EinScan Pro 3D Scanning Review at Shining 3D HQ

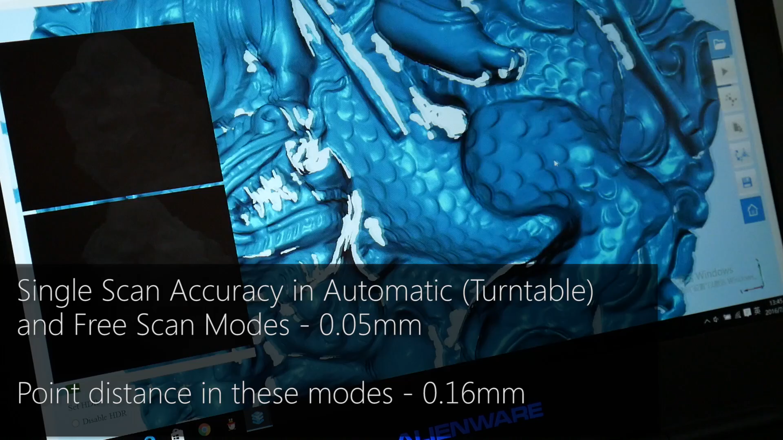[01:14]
So in terms of the accuracy of the 3D scanner it can go down to an accuracy of 0.05 millimeters which is phenomenal of a scanner in this price point and it can also do the handheld rapid scan which will be down to an accuracy of 0.3 millimeters which is still nothing to sniff at really when you're looking at other scanners in the market at this price point.
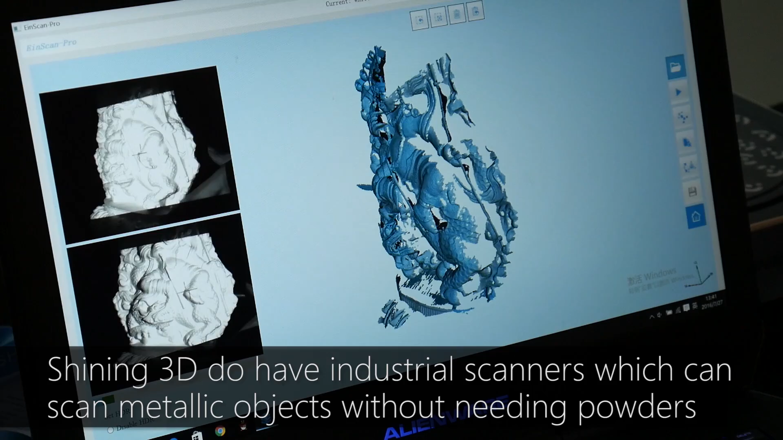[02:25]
like a gold statue you just cover it with a white talcum powder or a special scan spray and that lets this scanner see it with no problems.